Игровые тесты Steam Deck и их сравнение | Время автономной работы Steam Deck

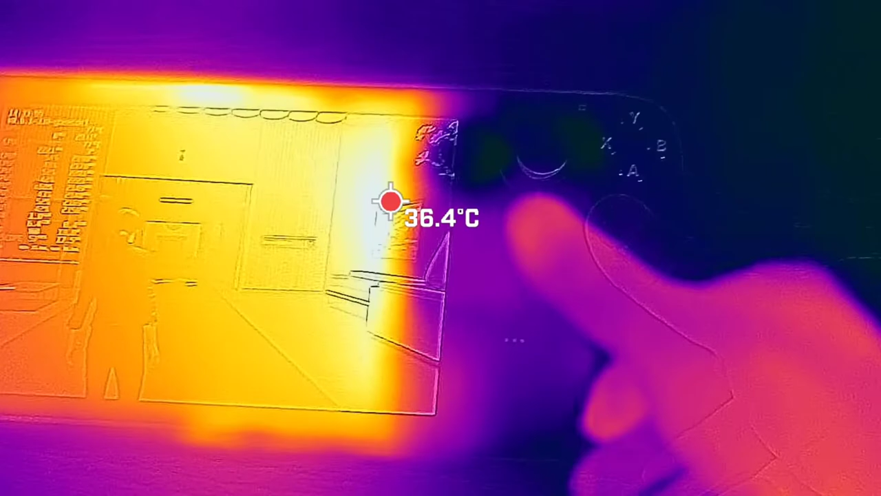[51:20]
On screen: spot 36.4°C
А затем, когда мы смотрим на тепловую температуру, например, визуально,
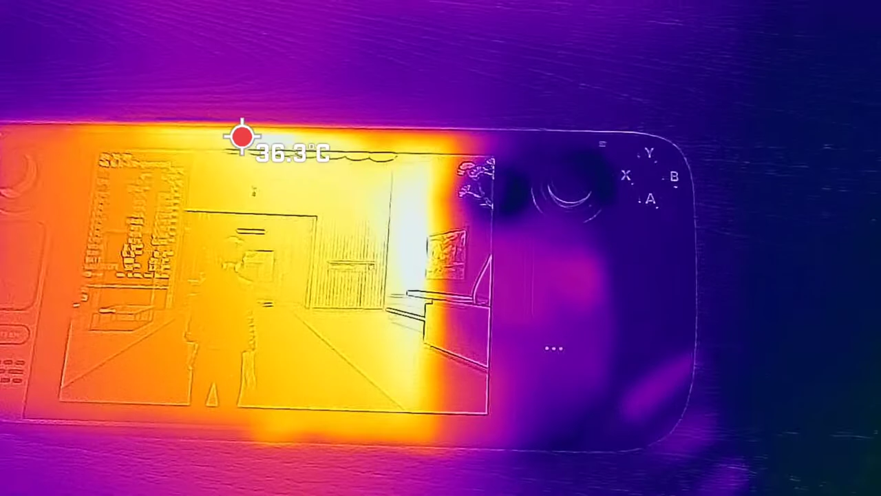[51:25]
On screen: spot 36.3°C
вся теплота в значительной степени локализуется в центре, где вы держите ее на ручках.
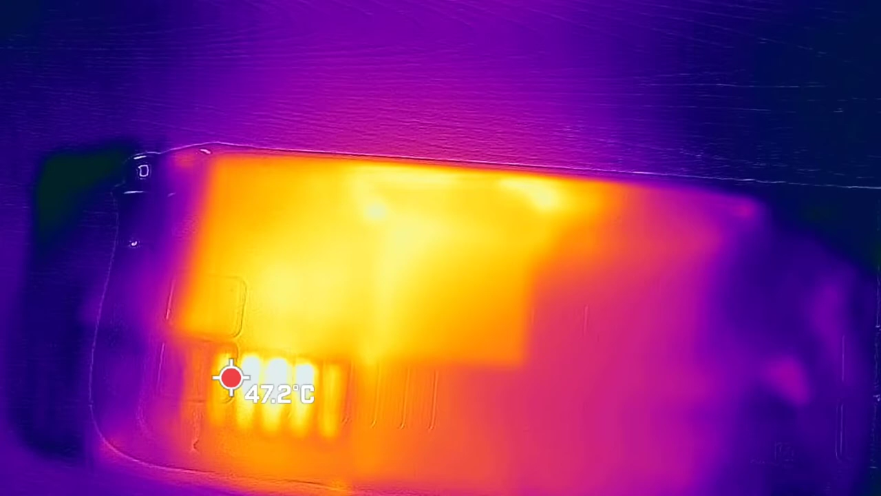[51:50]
On screen: spot 47.2°C
вы можете почувствовать, что оно теплое, но по краям, где вы держите устройство, нет. Оно настолько прохладное, насколько это возможно.